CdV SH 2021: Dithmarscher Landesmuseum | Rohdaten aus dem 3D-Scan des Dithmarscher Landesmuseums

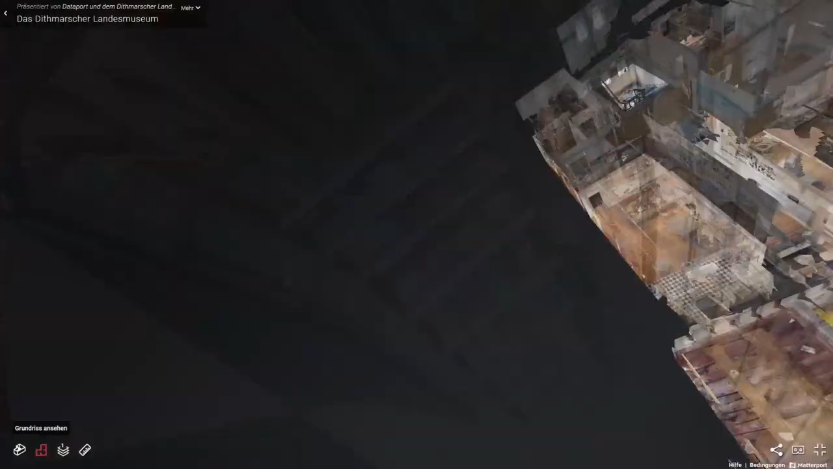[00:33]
Da das Museum umgebaut wird, haben wir den Ist-Zustand der kompletten Dauerausstellung als 3D-Scan festgehalten.